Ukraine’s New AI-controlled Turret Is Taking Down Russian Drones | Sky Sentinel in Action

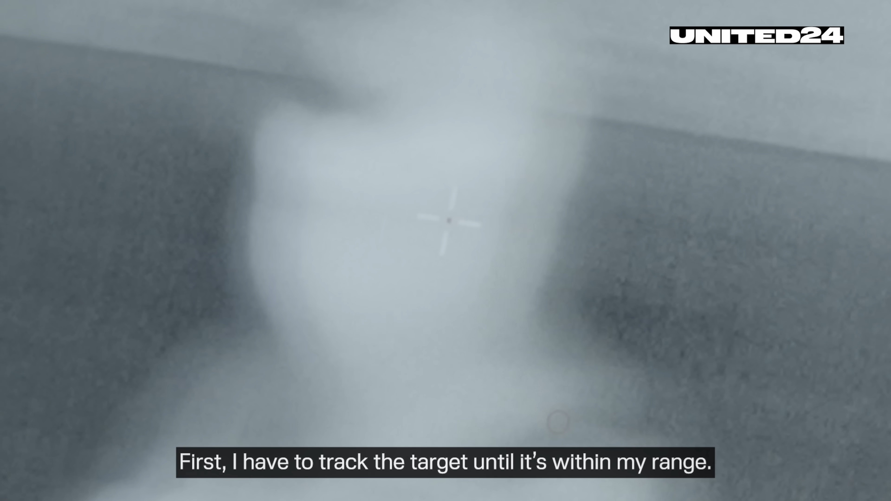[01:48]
First, I have to track the target until it's within my range.
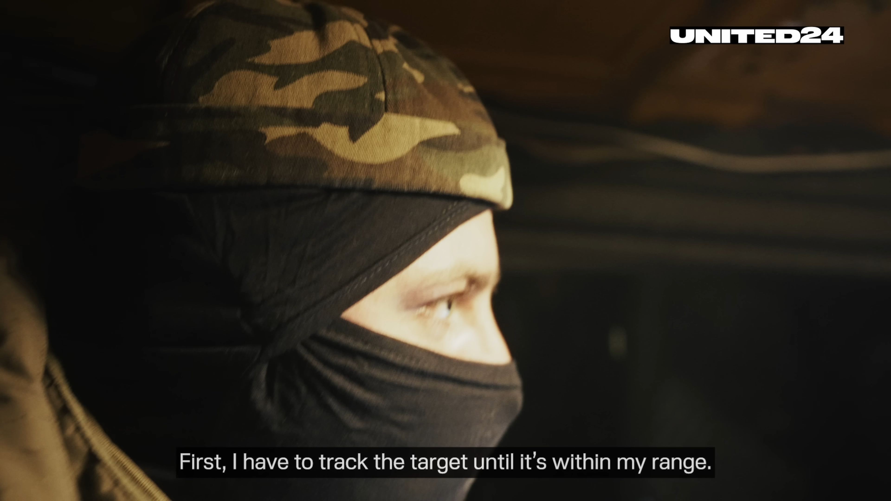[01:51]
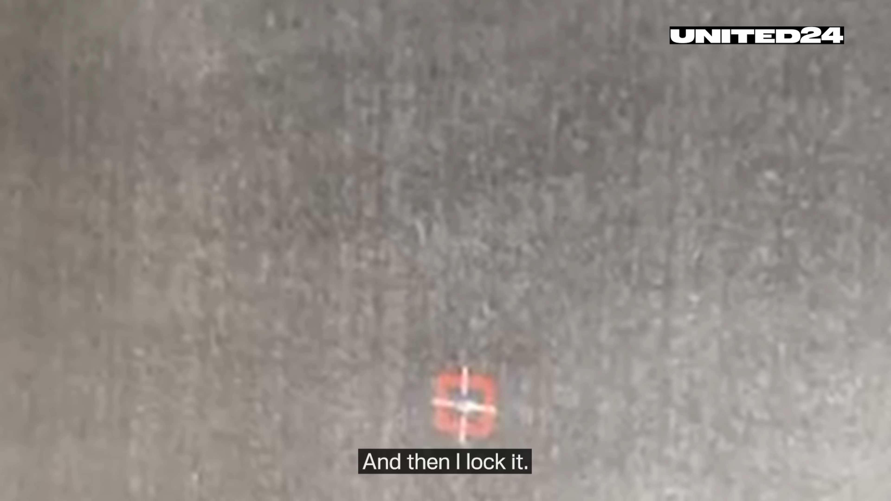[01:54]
And then I lock it.
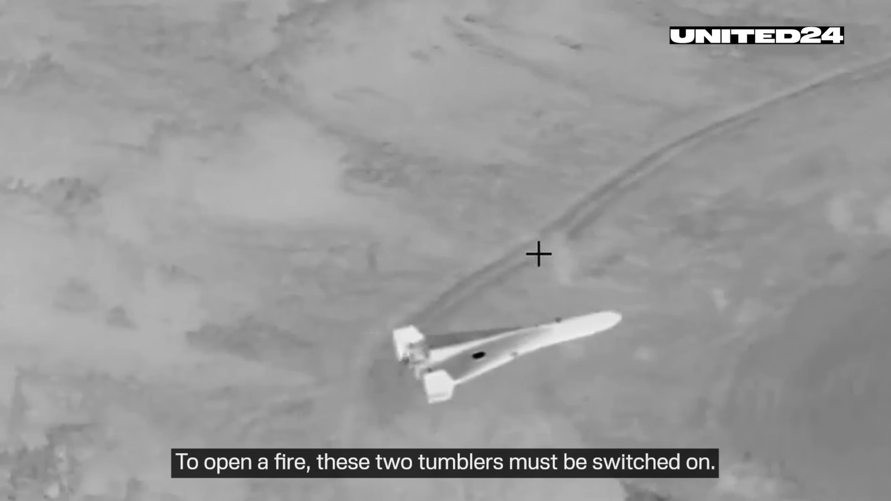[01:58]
To open fire these two tumblers must be switched on. And that's it.